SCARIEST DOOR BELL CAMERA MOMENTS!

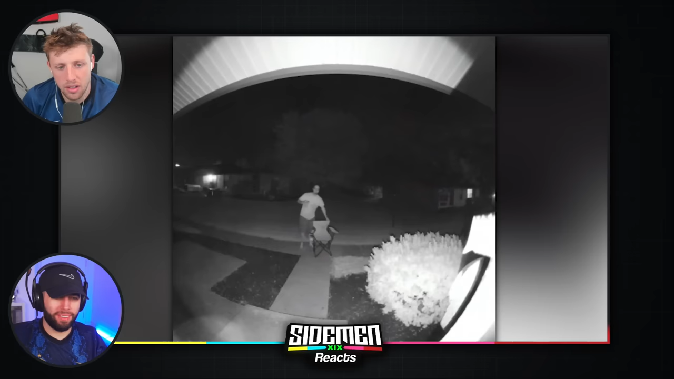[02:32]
Just camped outside your yard. Oh, he's had a few. Oh no. You know what? That was a good excuse of the sit. Stuck the landing. Stuck the landing. I'd give it a 9.5 for the landing. What? What's his plan here? I don't get it. I don't know.
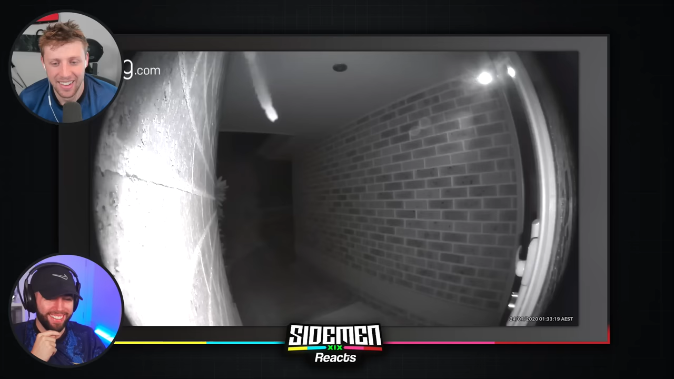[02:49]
Oh. It could be like a creepy ex-boyfriend. Oh, that's hot. Oh, I don't like that. What is that? That's a spider. Yeah, it's a spider. The thing is, it's probably not that big. On the camera, it looks massive. Yeah, yeah. It's probably pretty big. It's hairy. It's got a big butt. It's one of those like tarantulas. I'll tell you what. That's going to be, it's an Australian spider. If you look, it's A-E-S-T in the bottom, which I'm assuming means Australian Eastern.
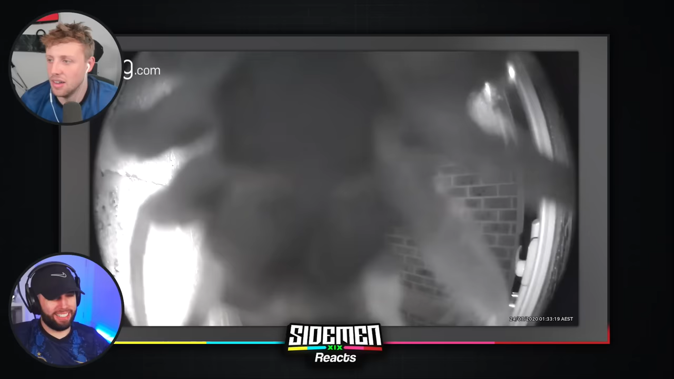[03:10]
So it's one of them Australian. So you know it's dangerous. Yeah, one of them whoppers. Anything that can kill you lives out there. Nope. It's just taking refuge there. Fair enough. It's a Daily Mail. Yeah, but they buy all the fucking footage. It could be from anywhere in the world. Oh, this could. That's creepy.
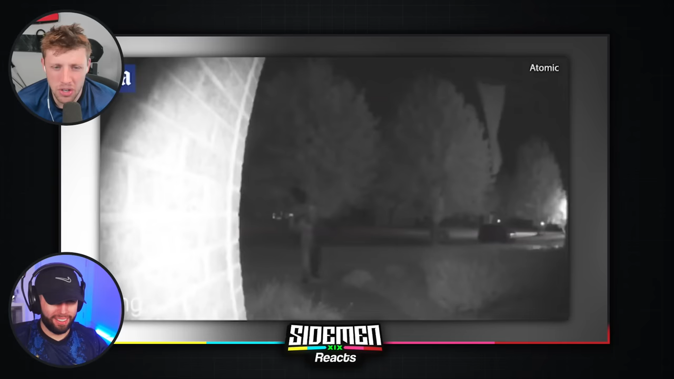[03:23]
Is that, has he got like a balloon or something? Oh, that's horrible. Oh, that's terrifying. Horrible. Ah!
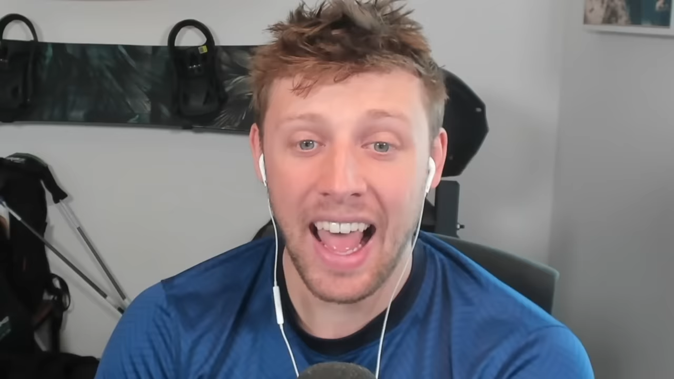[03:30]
Imagine that. Imagine you wake up, right? And next morning, that's on your...
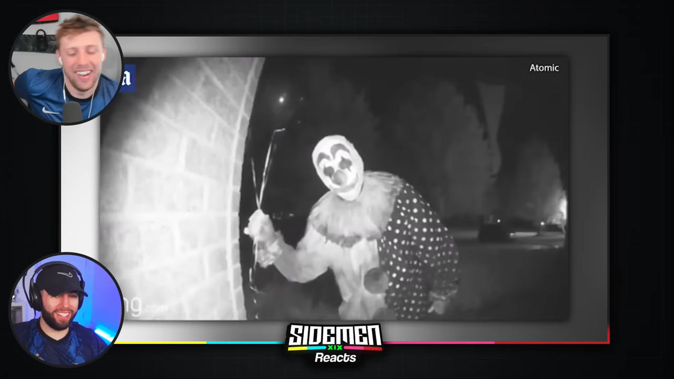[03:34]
Oh my God. You're moving outside at 5 a.m. or something.
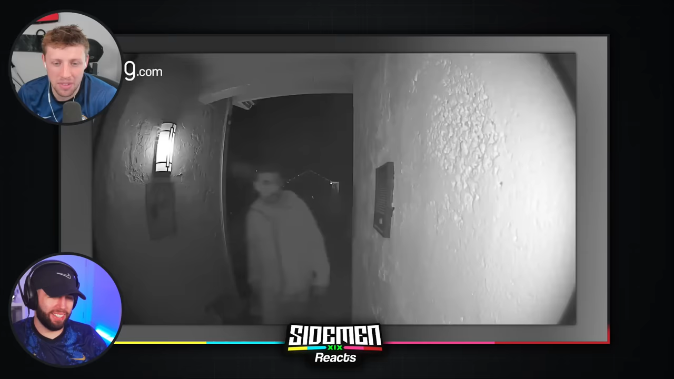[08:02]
If he was innocent or what? Oh, what the fuck? What's going on? Why? He's licking the door. Oh, bro. Oh, that's disgusting. What's the reason? His finger's been there. He's like, oh, lick it. Oh, no. I don't like that. He's going for it. Look. Oh, mate. Oh, he's really going for it. I don't want to watch. Oh, he's doubling down. I don't want to watch.